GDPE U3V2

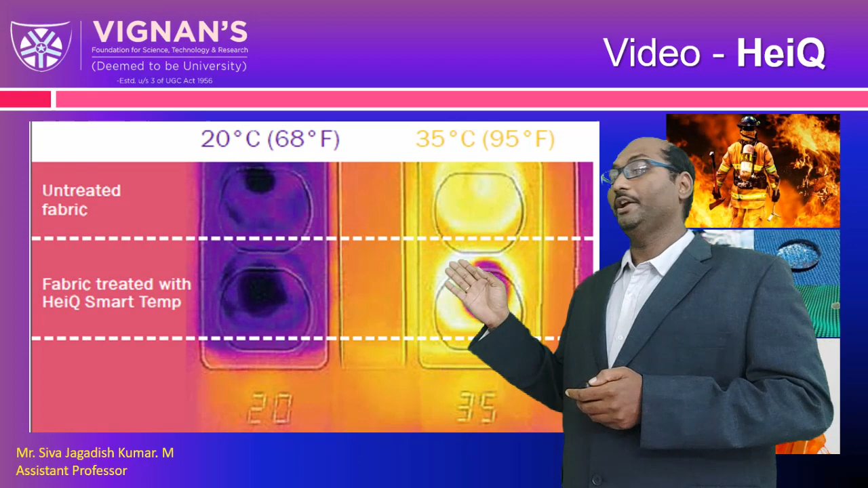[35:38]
a treated fabric and untreated fabric, okay, when it is kept on a similar heat source on the body.
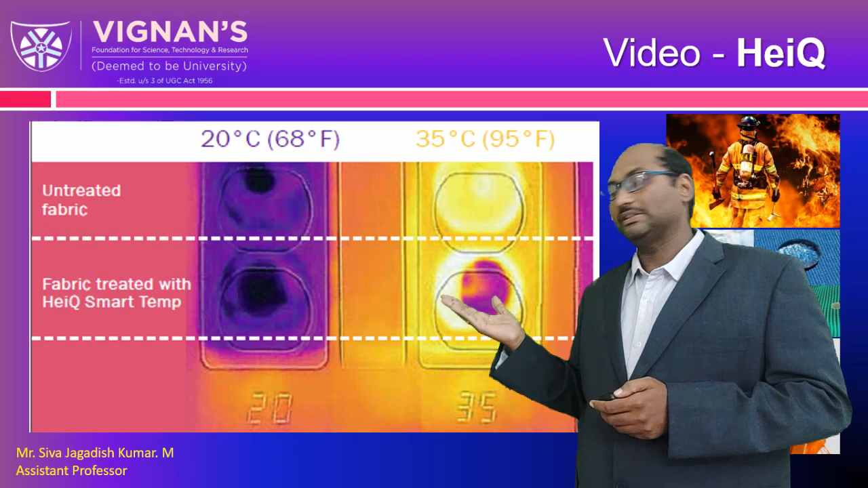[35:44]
So, one is showing 35 degrees centigrade, another one is showing 20 degrees centigrade. So, this is a untreated fabric and treated fabric, right? 20 and 35 degrees. Okay, how it is the heat spectrum, I hope you can understand. At 35, whatever this cold one is there, that is the one which is treated. So, where, what happens, the temperature is still cooling.